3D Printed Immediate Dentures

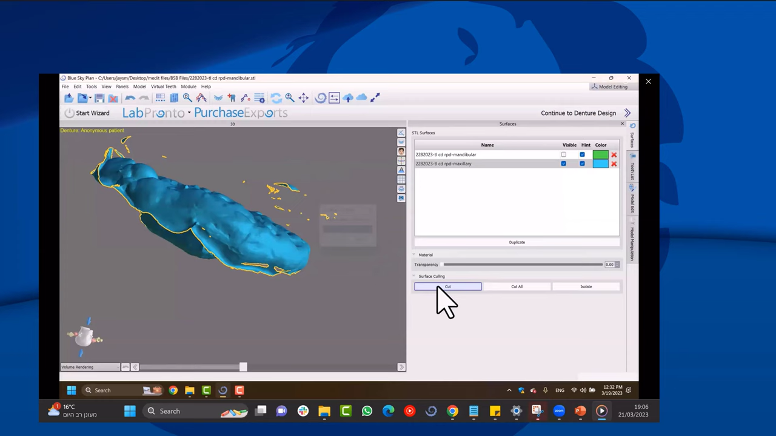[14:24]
The panels can be found at the top.
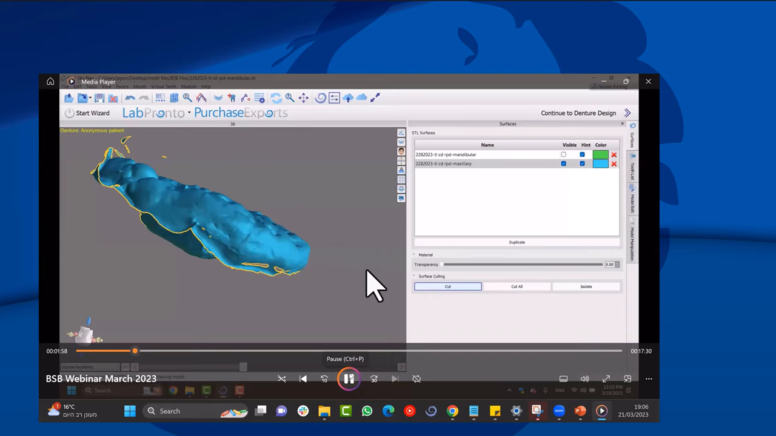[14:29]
Up there on the top of the, what do you call it? The menu.
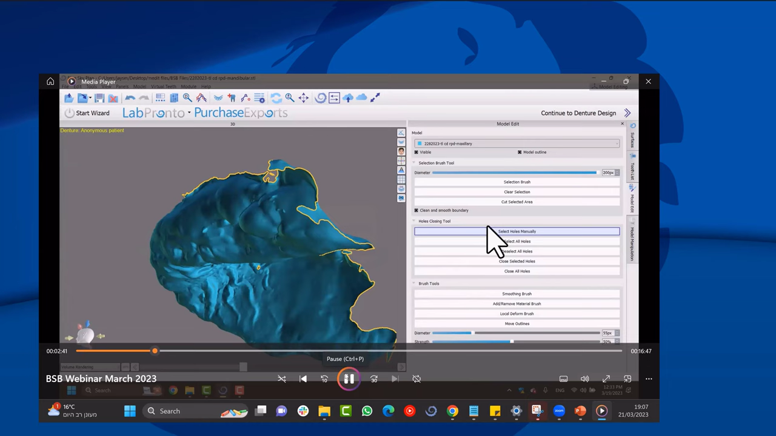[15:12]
You select holes manually. And then you just close them.
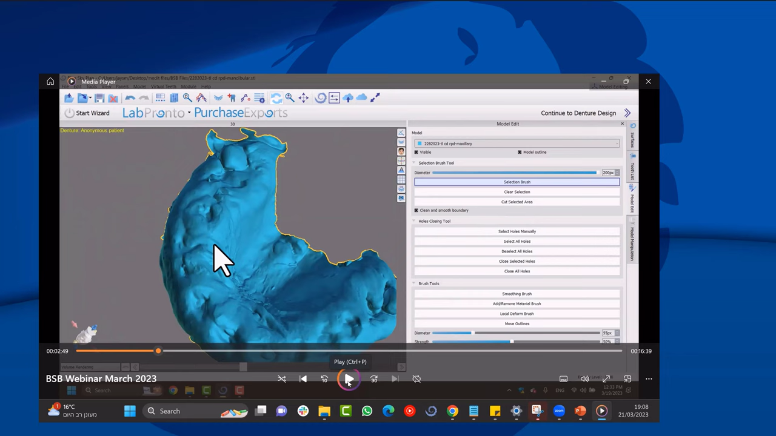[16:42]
And so what I'll, what I'm about to do next, I'm about to export the model and call it a model repair, but I'll swap the face orientation. So it's the exact opposite side. And I'm about to show it in about five, 10 minutes about why I do that. And I'll explain it, but keep on going here. Hit play again.
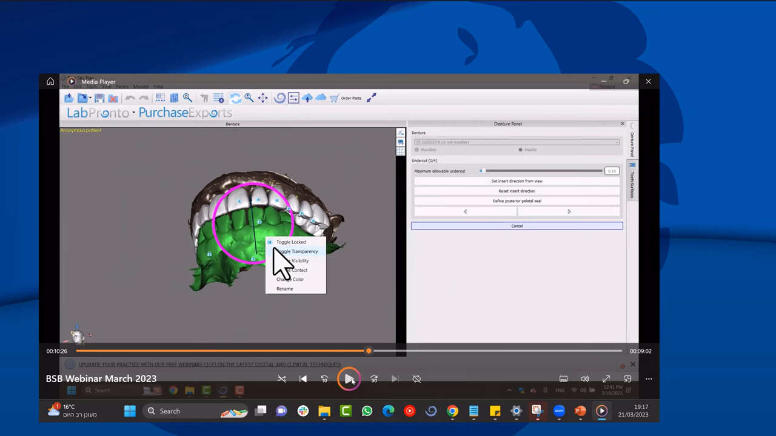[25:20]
So you can see from let's see I've got from the underside here. You can see if you hit from the underside right there it'll give you the correct surface that the software thinks this is the correct surface to work on. Anyway just like point that out.